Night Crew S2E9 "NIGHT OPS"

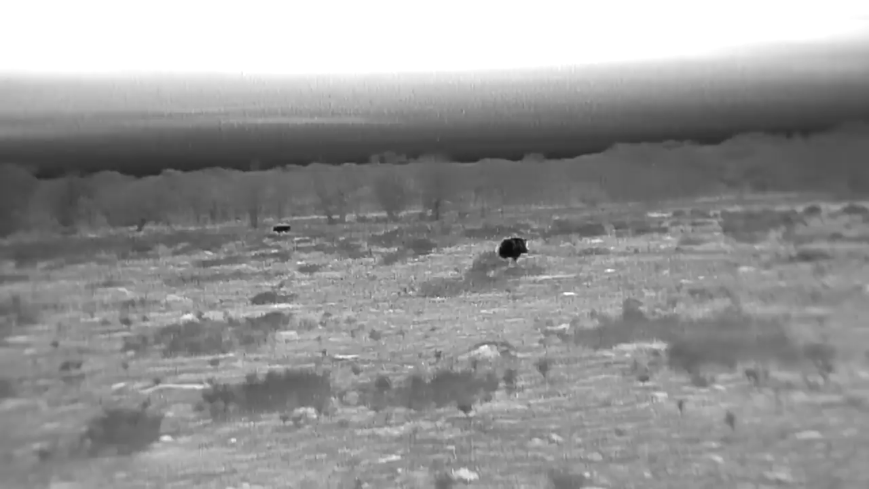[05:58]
than it is a preference. That's a big pig, man. I thought the other one was big until that one walked up next to it.
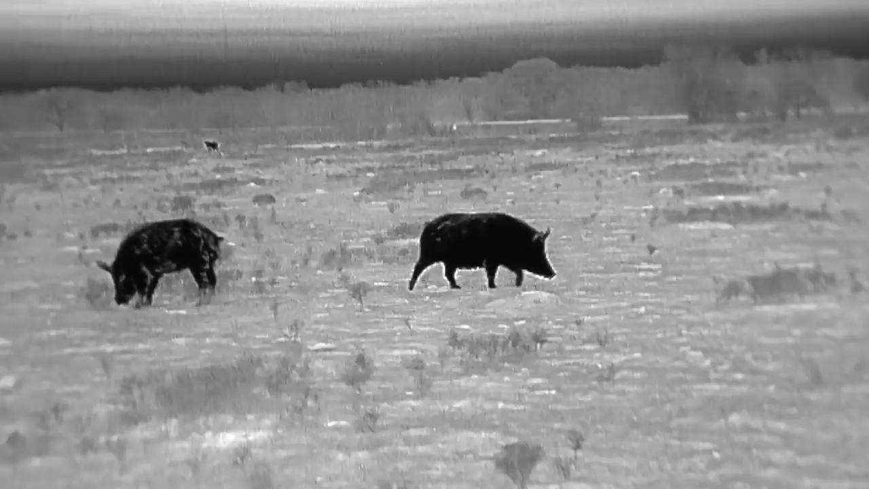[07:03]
We managed to kill one out of two in this group, but it sure would have been nice to have gotten both. We did the best we could with the weapon we brought to play with.
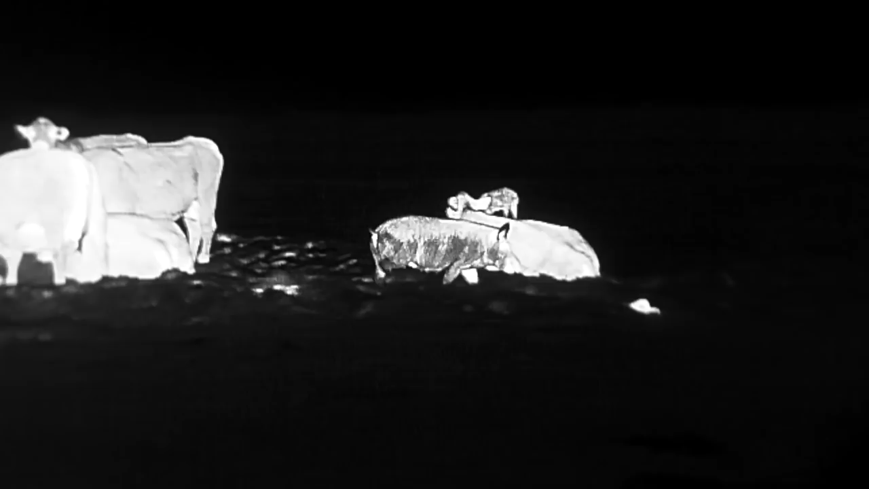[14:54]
because we stood there for over an hour watching these pigs go from crap pile to crap pile digging for gold.
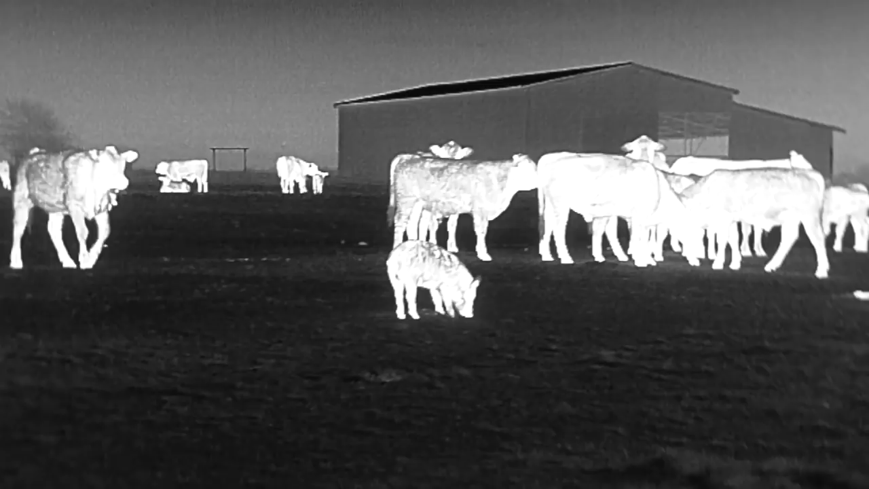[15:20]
The one good thing was we used these cows to our advantage to get literally within feet of multiple pigs. There is no magnification or zoom on this thermal footage you're watching. What you see is the actual vantage point we were at, but as long as we stood still and mixed in with the cows, and stayed downwind, they walked all around us. Yeah, let them go back up there.
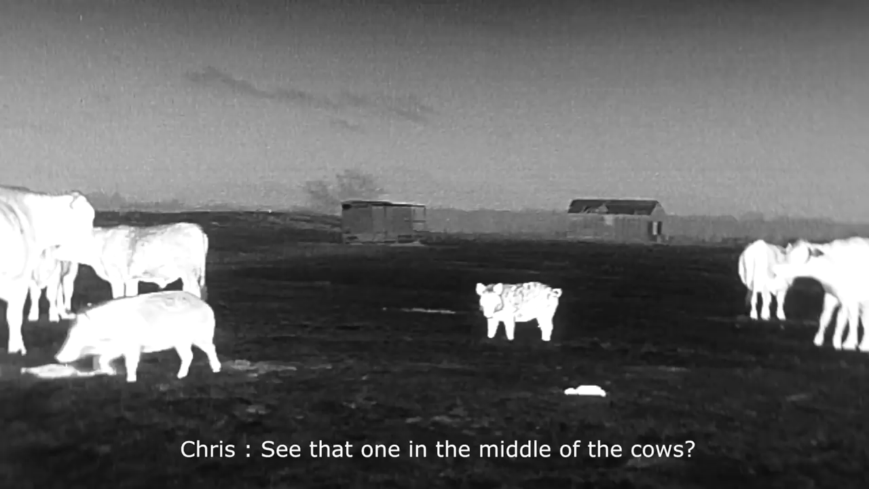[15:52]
See that one right in the middle of the cow? That pig actually heard me talking, we were so close. And I was hoping he didn't sound an alarm with all the rest. But nope, they just went right back to mining for gold. See that big fat one? If that one clears, kill it. One is just about to clear the cows right now. You ready? There's a cow behind him. Every time we had one clear for a shot,
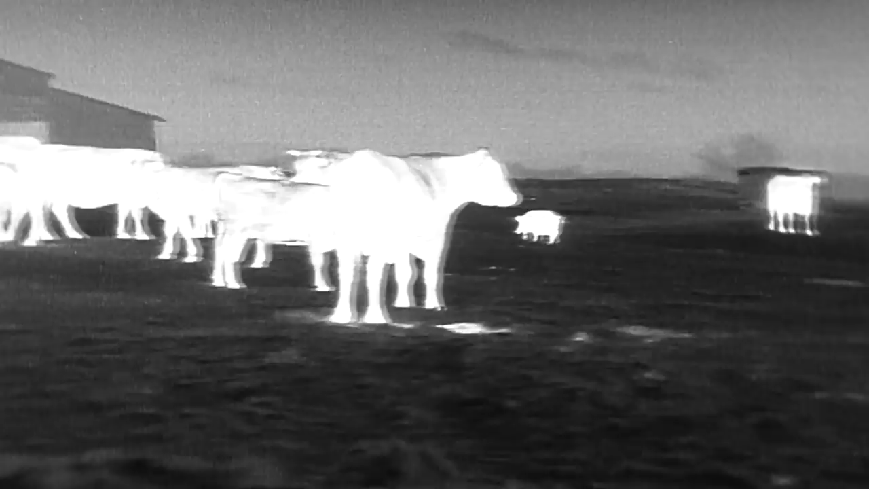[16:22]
the cows would somehow manage to get in the way. It was really starting to wear on both of us. One pig in particular walked to around 10 feet away and strutted right in front of us broadside, as if he knew there was nothing we could do. After filming these pigs for so long and realizing they weren't going anywhere, we just decided to take our time and pick the right pig when it was safe to take a shot.
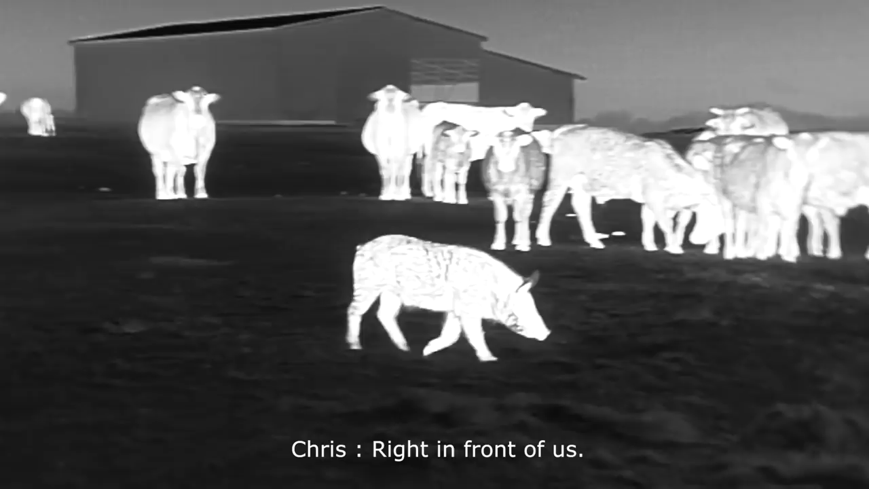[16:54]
Time and time again, I heard the click of Gary's safety off, then back on again. It was torture, but I'm a very patient person and had no problem waiting them out.
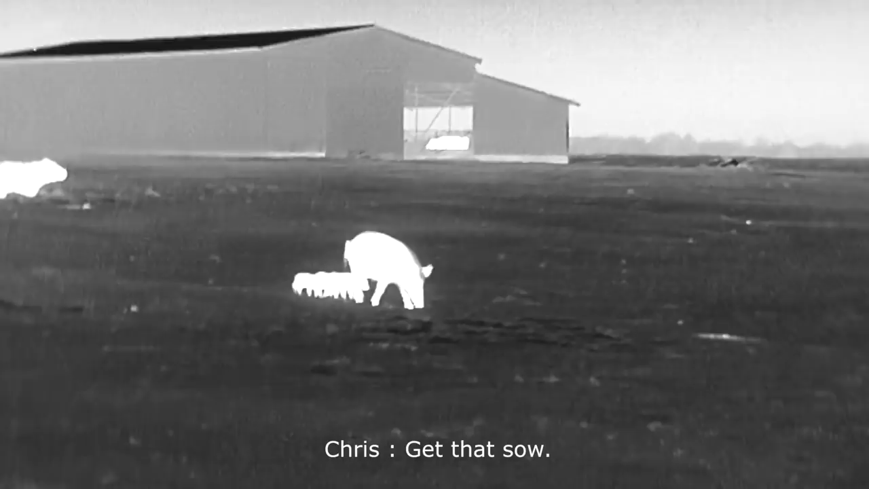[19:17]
Finally, after an hour of waiting, a pig steps clear without a cow in the way. Yep.
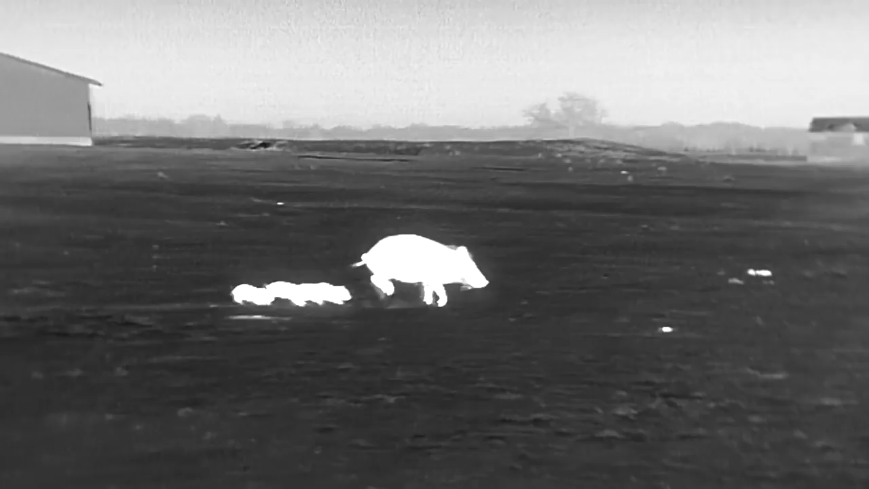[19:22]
We really wanted to follow up on some of the other pigs on their way out, but unfortunately, there was just too many bystanders in the way. After this experience, we were pumped to get the one we got.
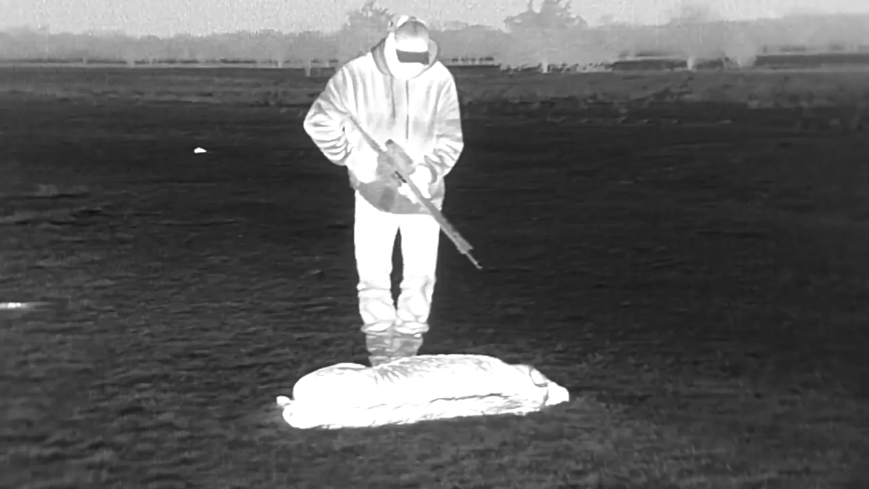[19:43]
Man, I didn't think they were ever going to clear those cows. That was nerve-wracking. I didn't really like it a whole lot because they were too close.
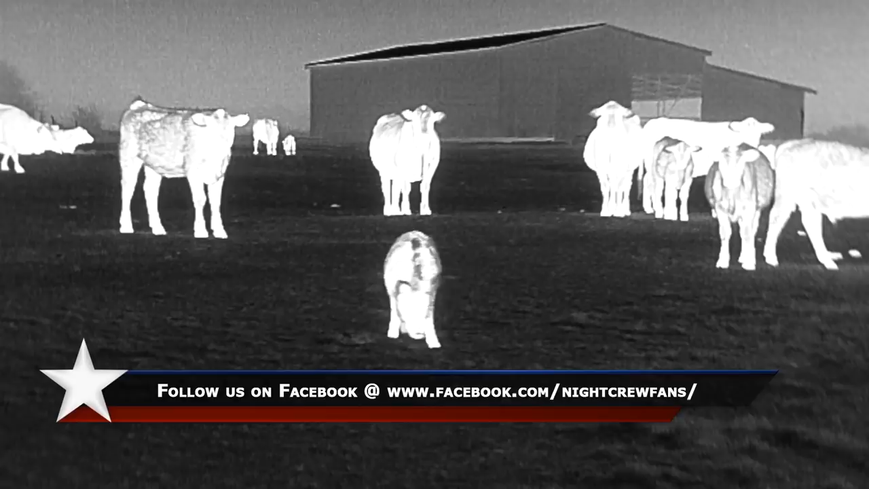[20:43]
But I can tell you now from my own personal experience, being in a group of pigs with nothing stopping you from pulling the trigger like these cows, a semi-automatic weapon is a must.
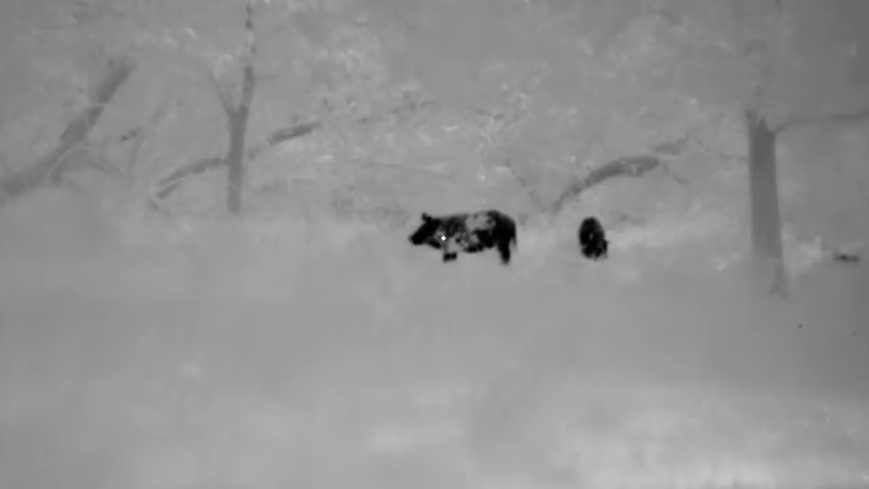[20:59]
Being able to stay on target with a new round always in the chamber gives you the advantage because your eye never leaves the next target.